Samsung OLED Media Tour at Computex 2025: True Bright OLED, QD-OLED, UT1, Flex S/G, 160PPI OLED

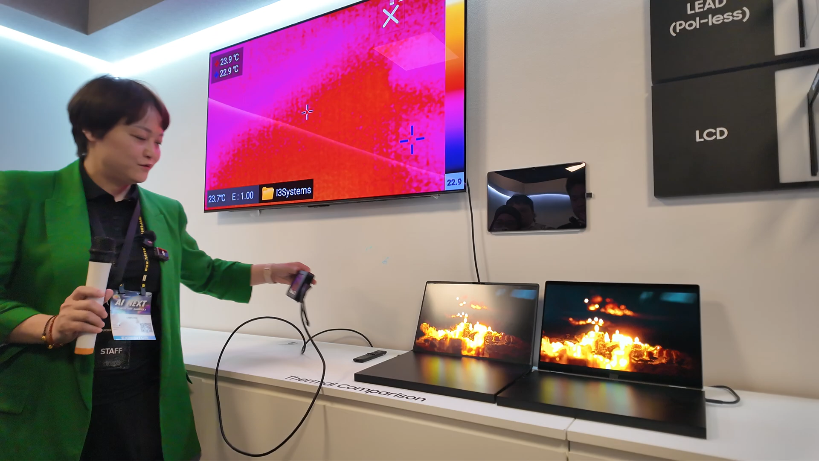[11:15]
let me compare the temperature here.
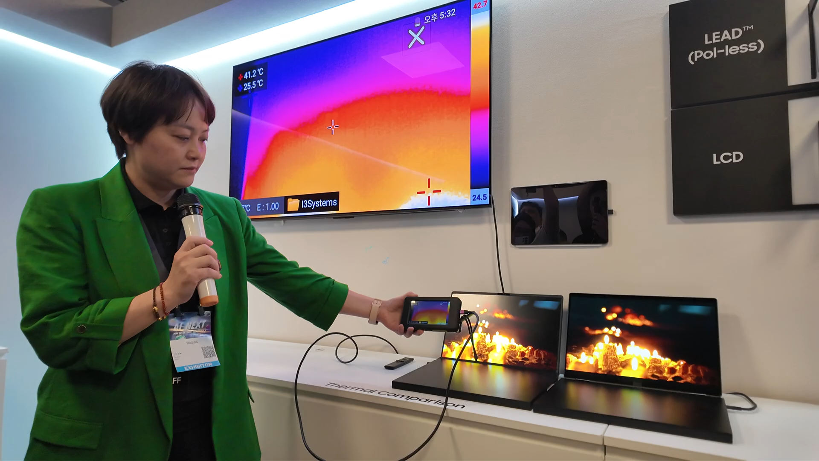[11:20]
So this is a, I think it was a mini LED. Yeah.
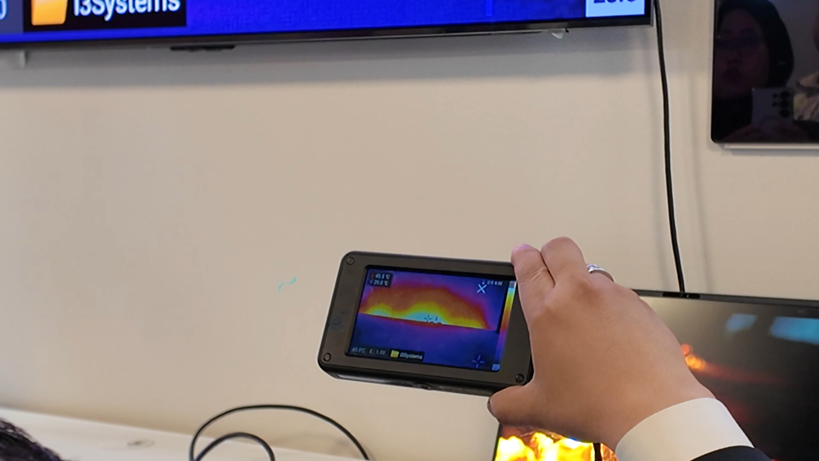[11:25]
You can see that the temperature of this is about 45 degrees Celsius.
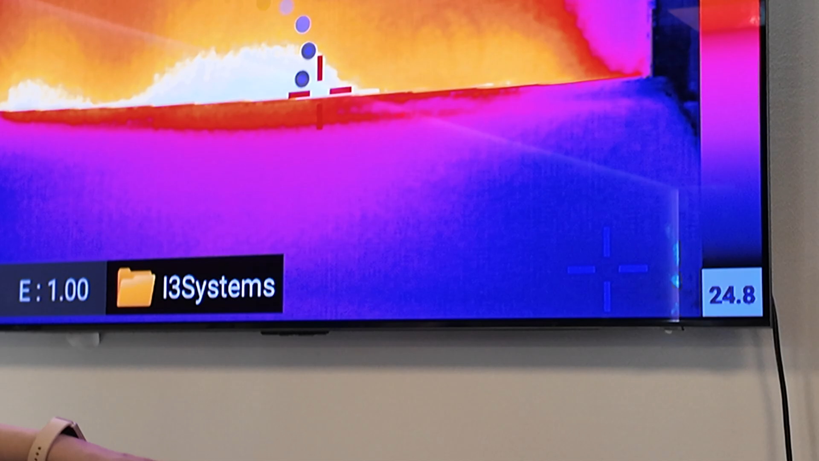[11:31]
How about let's compare that to OLED.
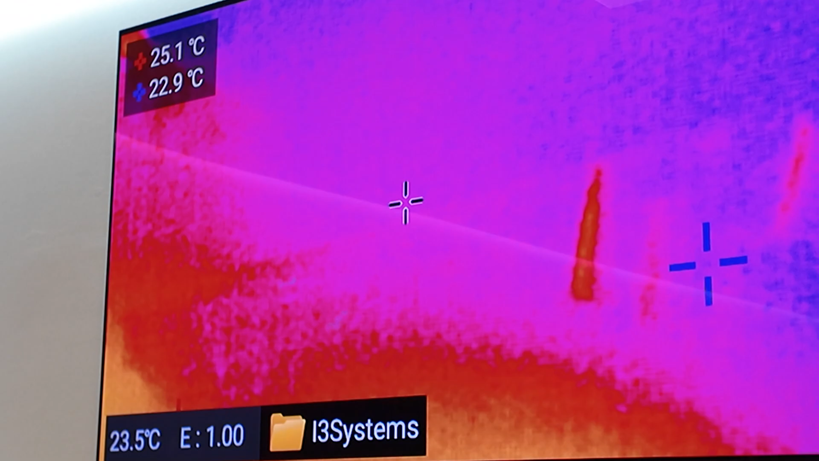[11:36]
On screen: spot 23.5°C, max 25.1°C, min 22.9°C
It's about 23, of course, it means it will save more energy, right? Less heat. So you can also feel this.